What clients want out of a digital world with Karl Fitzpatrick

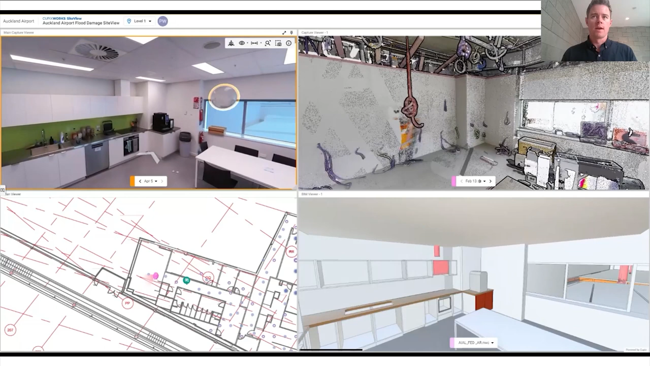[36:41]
we are intending to capture make sure that what's built is actually
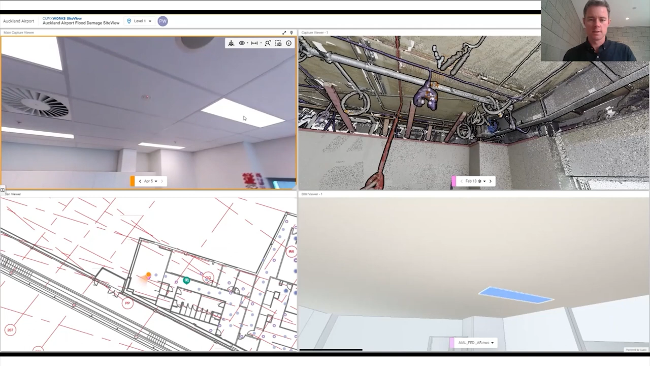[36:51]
what's modeled as it was actually built is you know using a combination of 360 walkthroughs laser scanning and taking overlaying against the models and then verifying the location to make sure that it's in its
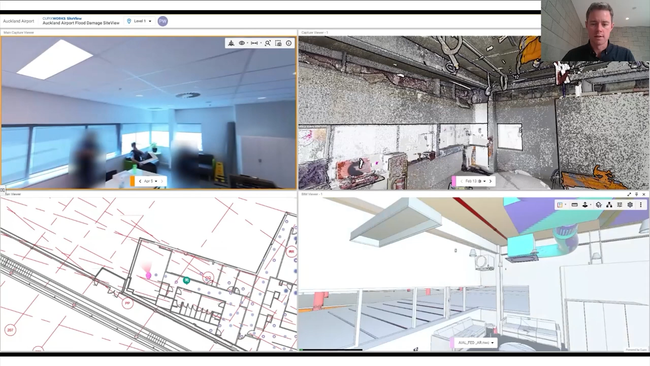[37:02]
right spot so this here is where we're heading in the future and it also enables
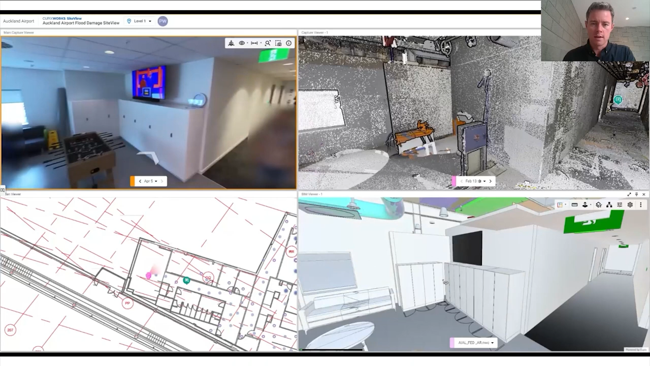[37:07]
us to have a full view of the terminal without having to go back and forth to the terminal just to talk about particular things or
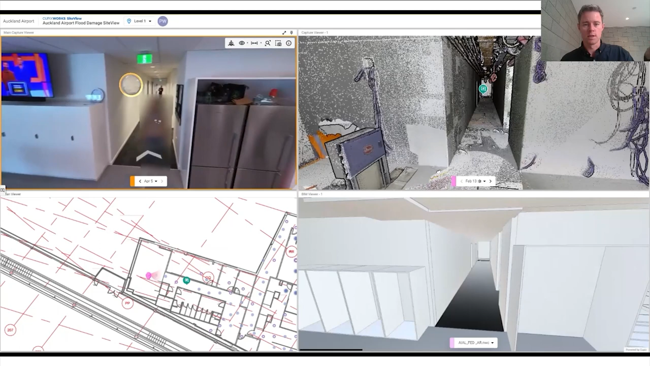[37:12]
check something out and this makes it much easier as well to model to improve our existing building model because we can just walk around on our computer screens and check against the models